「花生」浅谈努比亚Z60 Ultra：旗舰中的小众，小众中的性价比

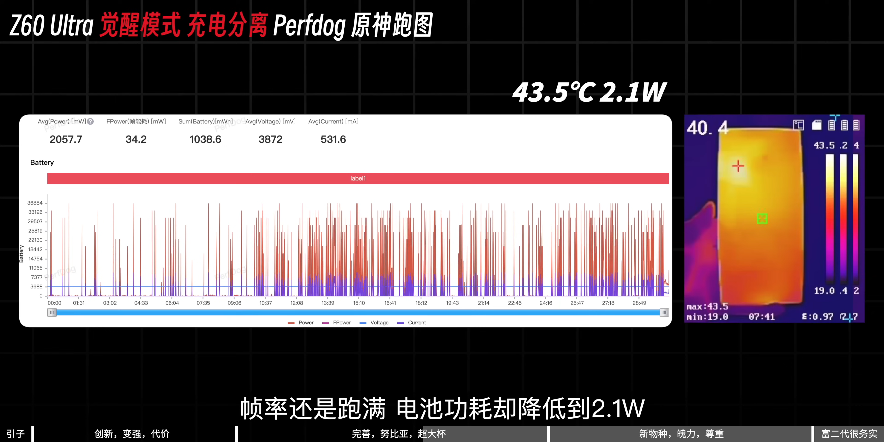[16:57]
1瓦同时机身最高温度降到了43.
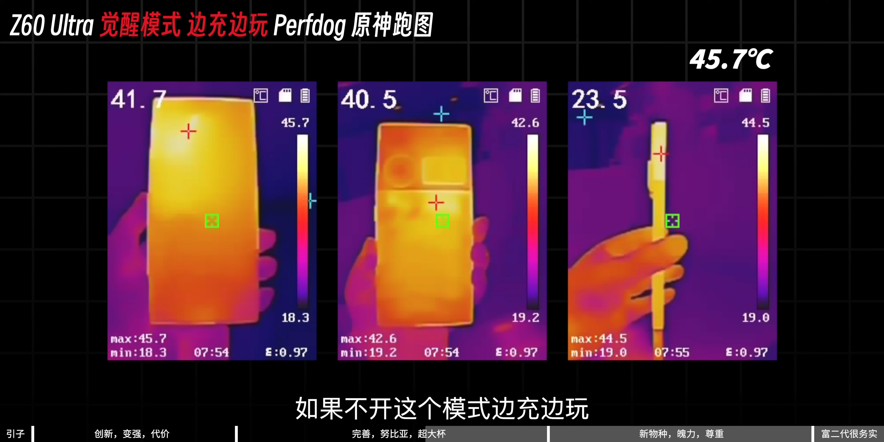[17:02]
5度如果不开这个模式边充边玩机身最高温度差不多就46度
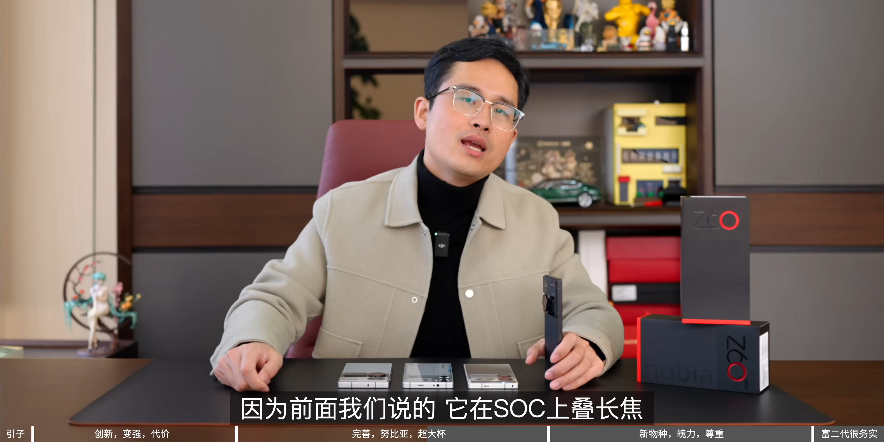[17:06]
因为我们前面说的它在SoC上提长焦
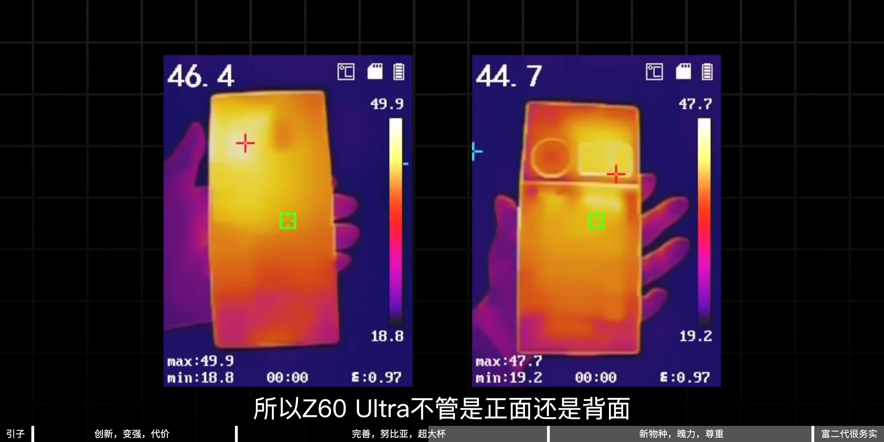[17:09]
所以这些人用Ultra不管是正面还是背面都是潜望镜这是最烫一开始我是这么拿手机的后来我就只能用无名指顶着下面玩